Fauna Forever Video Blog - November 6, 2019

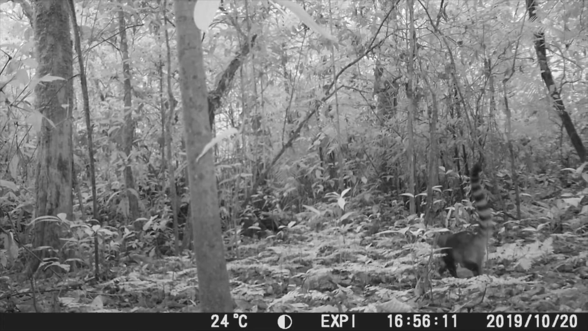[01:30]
observations of 23 different species. Some of the trap camera highlights this week included a giant anteater, ocelot, coates and a greater long-nosed armadillo.
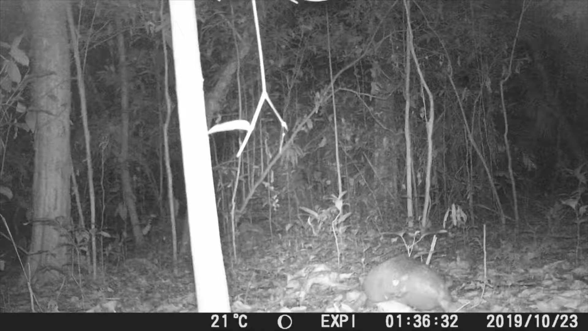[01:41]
Our mammal team has collected a significant amount of data from the disturbed side of explorers in and soon we'll be transitioning to the protected zone within the National Reserve.